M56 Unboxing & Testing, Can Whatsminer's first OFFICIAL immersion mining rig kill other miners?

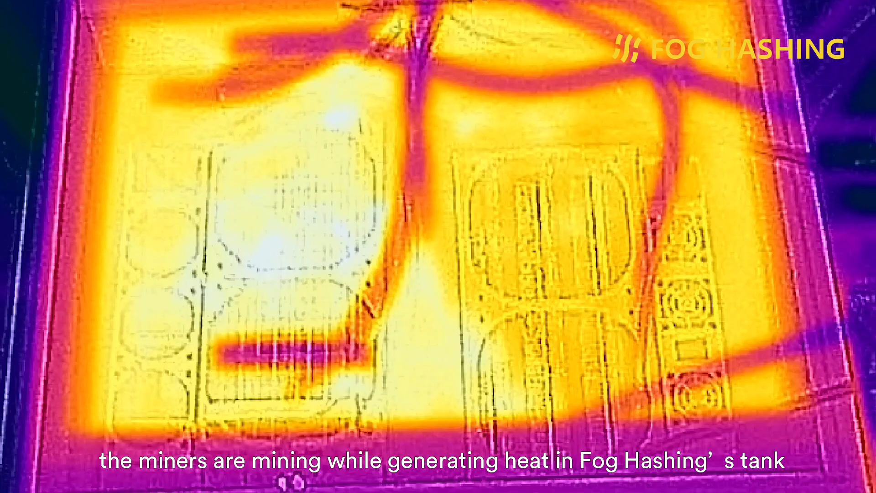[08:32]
the miners are mining while generating heat in 4Cashions tank,
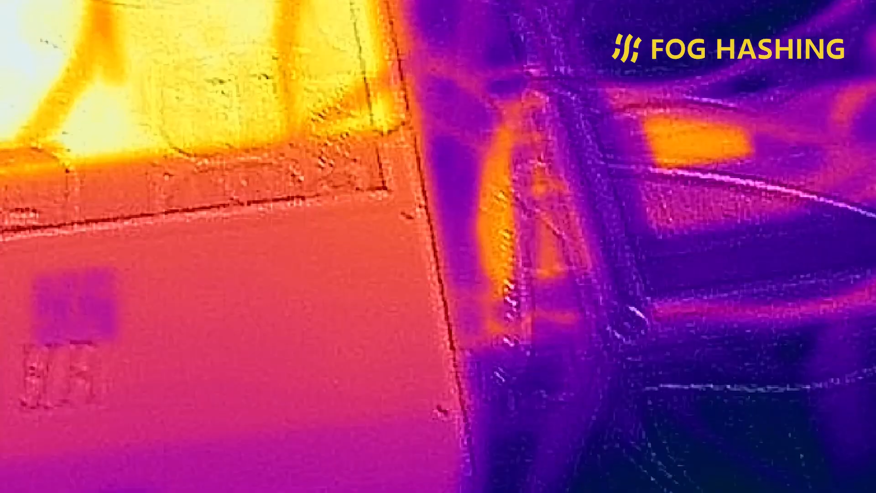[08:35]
but we don't distribute the heat to the dry coolers outside the house.
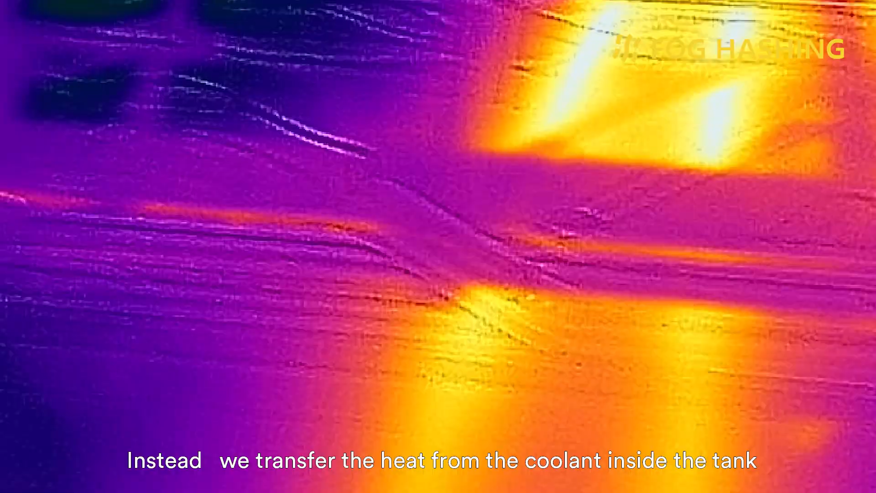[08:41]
Instead,
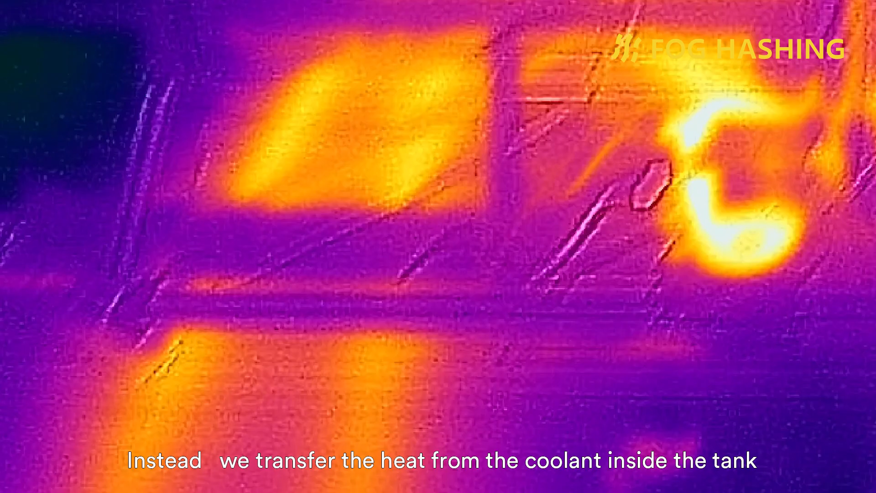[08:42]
we transfer the heat from coolant inside the tank to the water flow outside the tank and use some pumps to
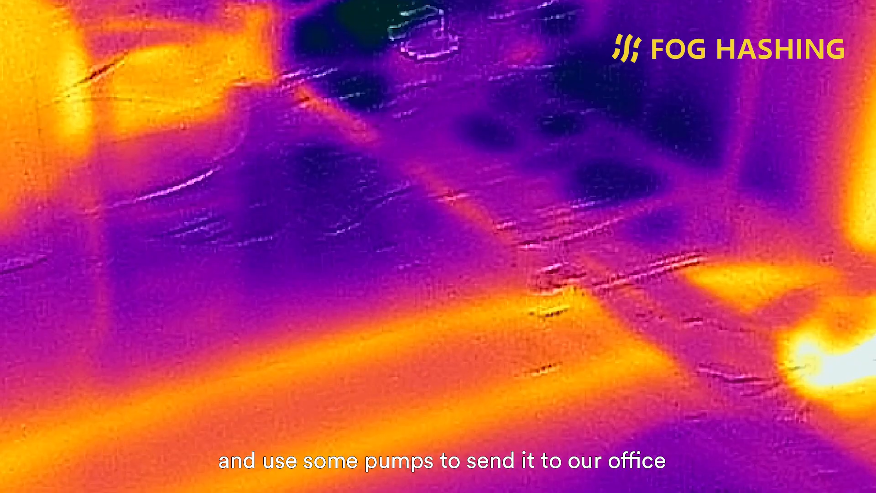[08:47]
send it to our office through some pipelines buried underground.
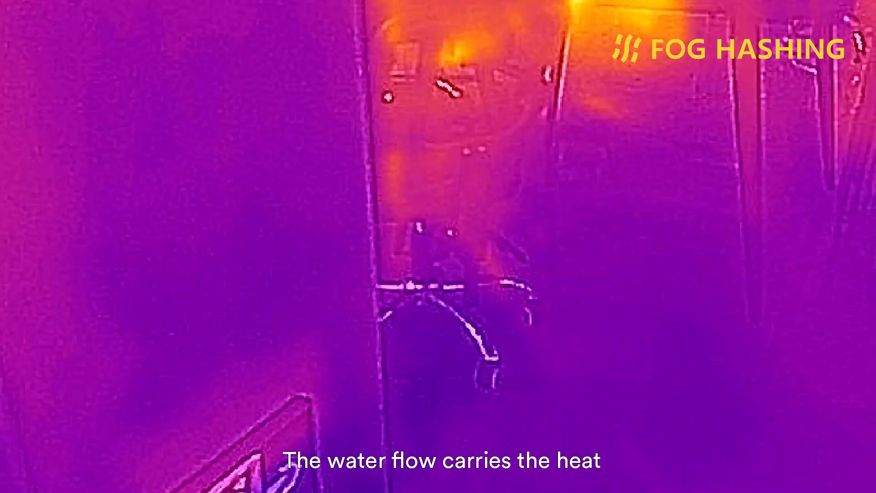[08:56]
The water flow carries the heat, travels a distance,
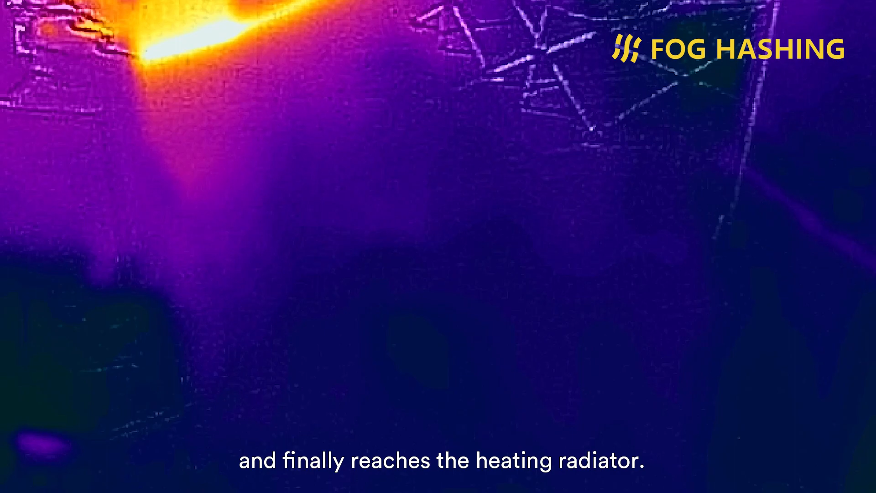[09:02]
and finally reaches the heating radiator.
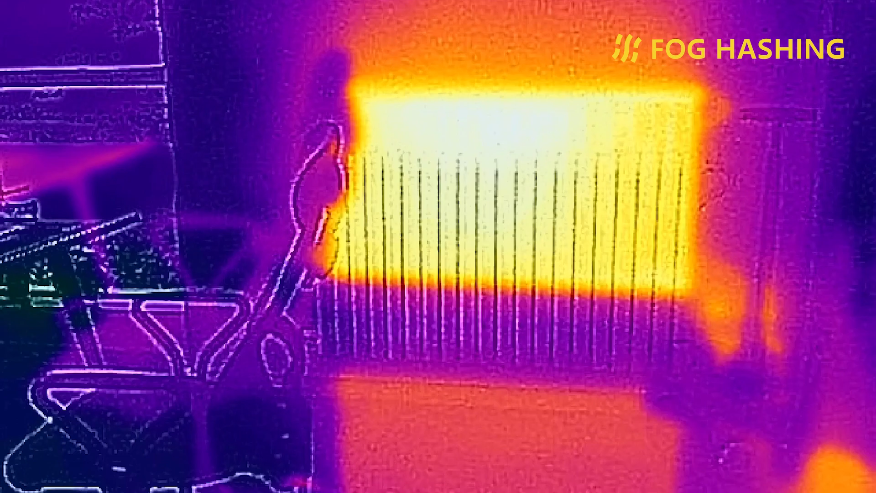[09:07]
Let's have a look at the temperature of this heating radiator.